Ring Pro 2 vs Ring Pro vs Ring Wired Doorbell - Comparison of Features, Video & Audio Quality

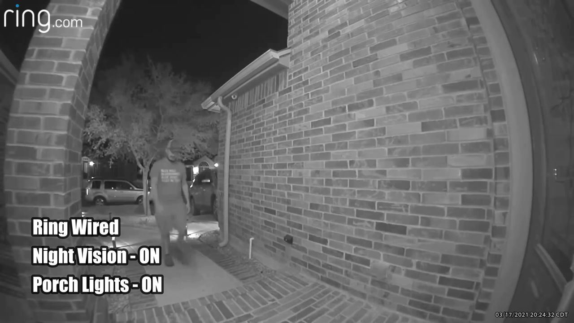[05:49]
so this is the video quality of the ring video doorbell wired and this with my motion solar light
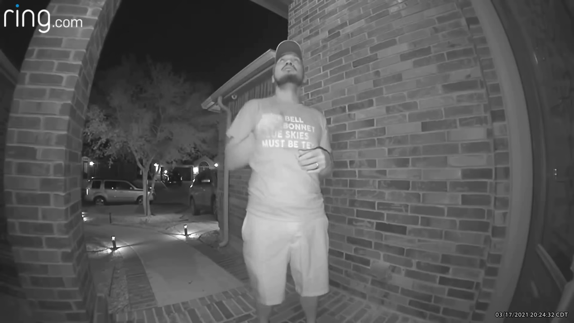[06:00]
turned on and also my front porch lights are turned on but because the wired the ring video doorbell wired doesn't have all their night vision is still in black and white so this is what it looks like when I'm close to the doorbell and this is what it looks like when I'm close to the door
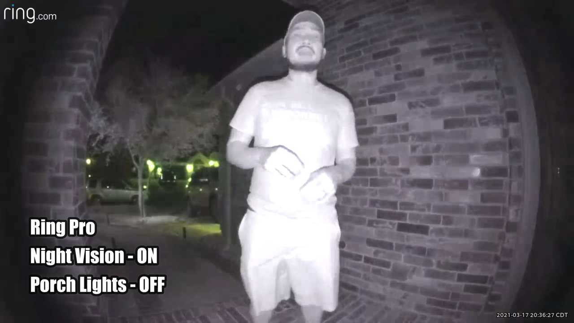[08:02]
so this is video quality of the ring video doorbell pro at night no lights and the color
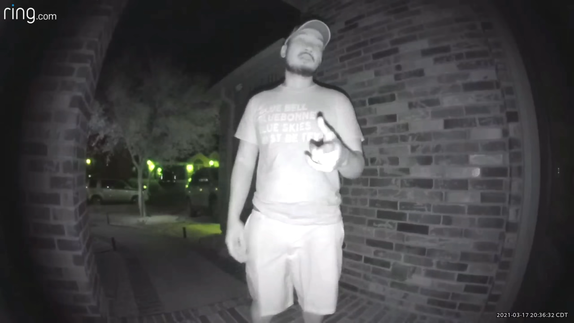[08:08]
night vision is not good to on and it's infrared LEDs are turned on and this is what
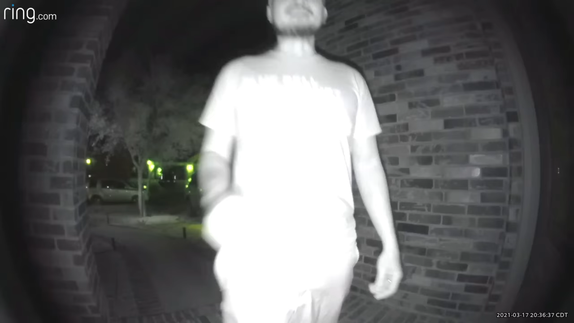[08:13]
it looks like when I'm close to the doorbell and this is what it looks like when I'm close to the door
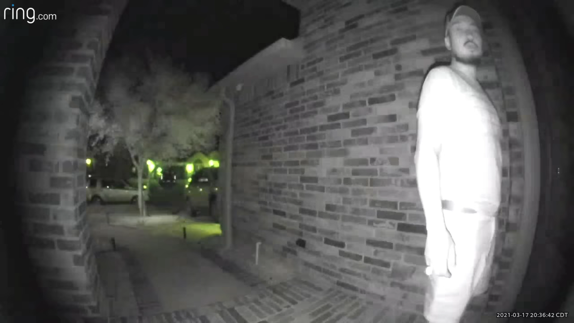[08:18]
so this is the video quality of the ring pro 2 video doorbell and this is with no lights and the color night vision is turned off and also the infrared LEDs are turned on and the light vision
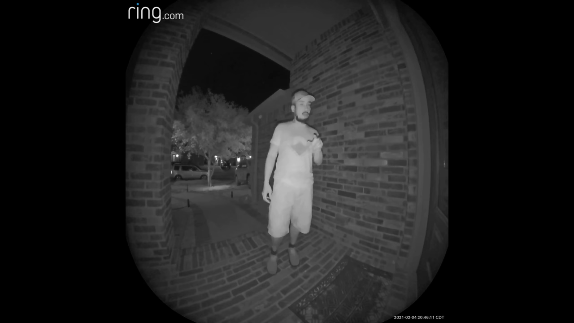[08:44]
is on standard mode so this is what it looks like when I'm close to the doorbell and this is what it looks like when I'm close to the door